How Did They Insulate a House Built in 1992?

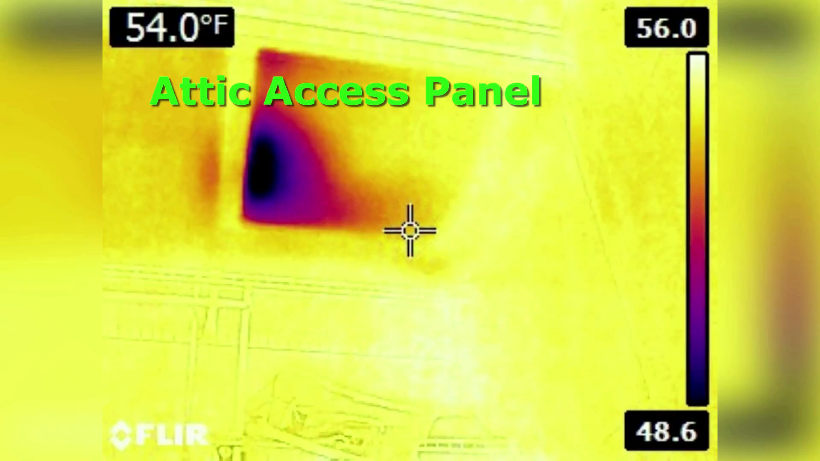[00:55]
On screen: spot 54.0°F
It's one of the biggest culprits. Warm air leaks out in the winter and cool air in the summer.
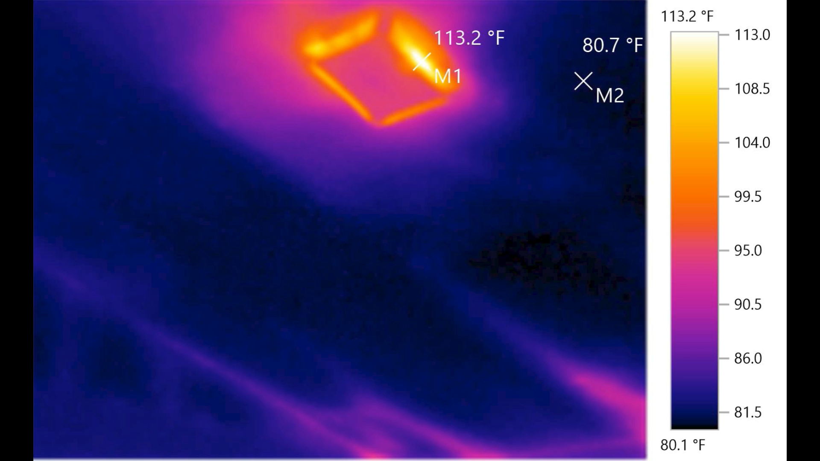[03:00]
On screen: scale bottom 80.1°F
I had no idea that could happen, he said. I explained how even small gaps around installations like the bathroom fan can lead to energy loss, making rooms harder to cool.
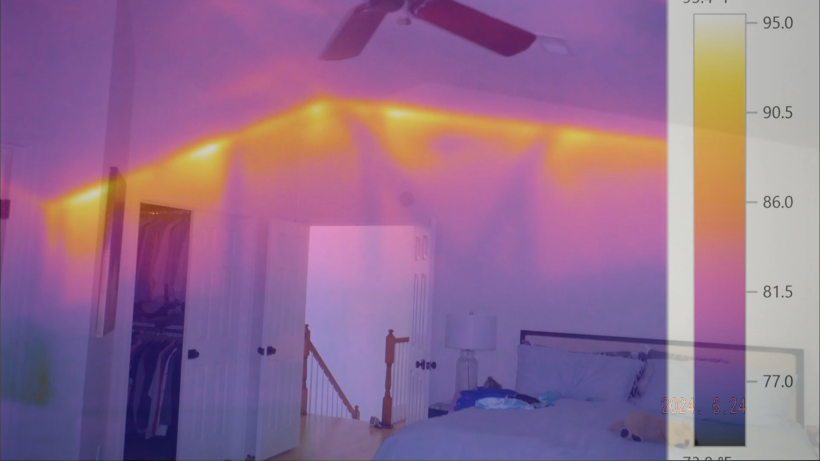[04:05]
Poor insulation or ceiling can lead to significant heat loss in the winter and heat gain in the summer.
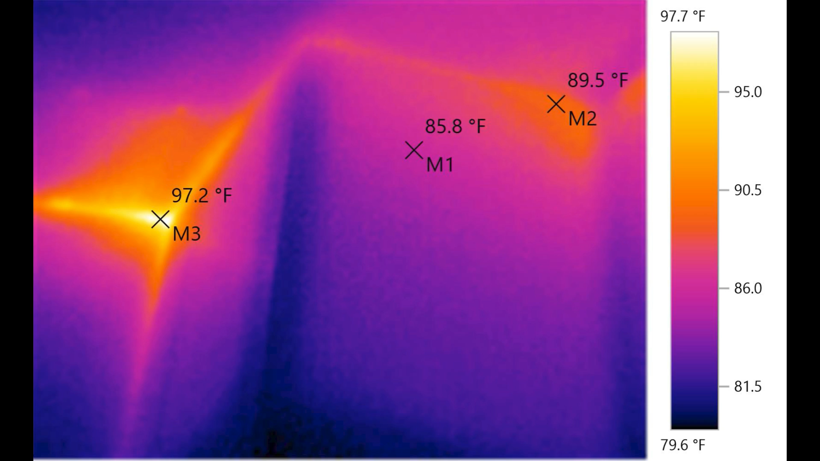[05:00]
On screen: scale top 97.7°F, scale bottom 79.6°F
but now he could see how this area connected the attic to the inside of his house.